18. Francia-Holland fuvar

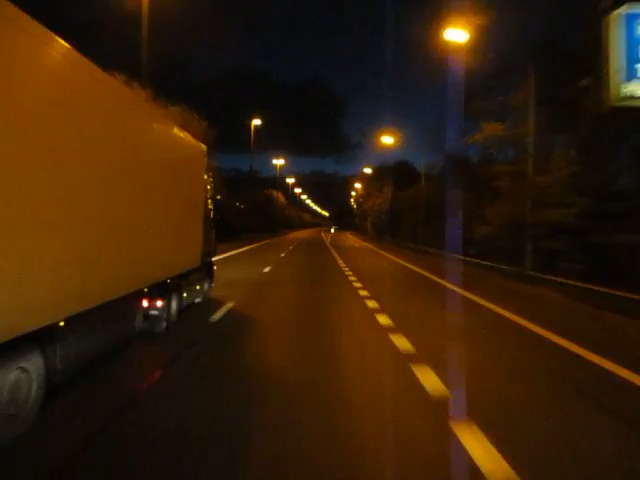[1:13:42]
Meg hát kiépíteni ezt az egész rendszert, hát az nem semmi. Nem semmi költség lehetett. Na hát, ők úgy gondolják, hogy így legyen, hát így legyen, mondjuk jó, mert klasszul lehet látni. Majd, hogy nem nappali fény.